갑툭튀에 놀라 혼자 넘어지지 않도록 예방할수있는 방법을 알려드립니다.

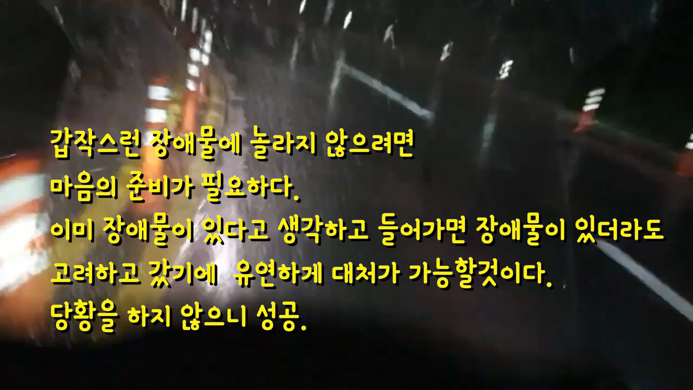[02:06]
이렇게 깜짝 놀라서 패닉 브레이크를 잡는 경우가 없어지게 됩니다 비교적 유연하게 대처가 가능하죠 마음의 준비,